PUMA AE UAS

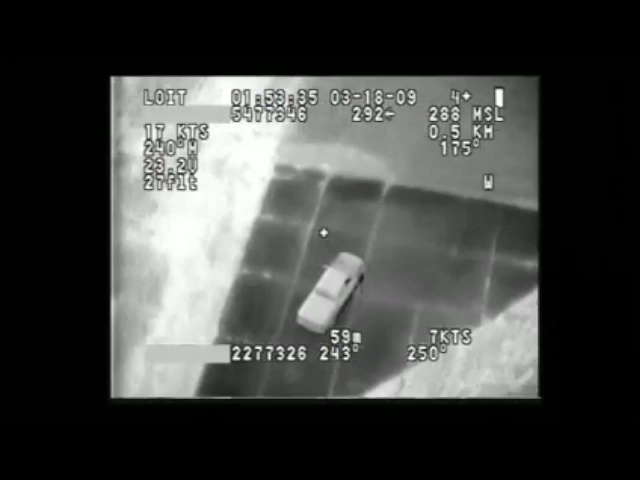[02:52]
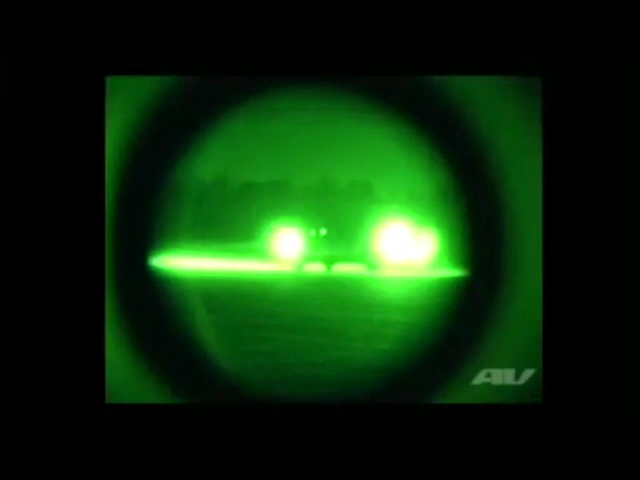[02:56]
For image processing,
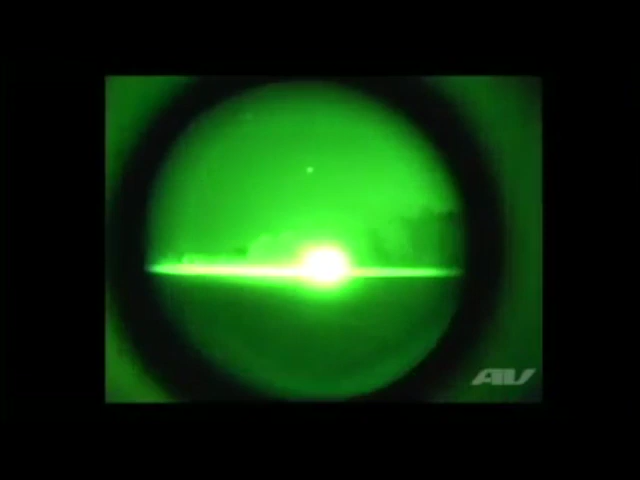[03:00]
all videos and images that are taken from the airplane are immediately real-time downloaded into the laptop.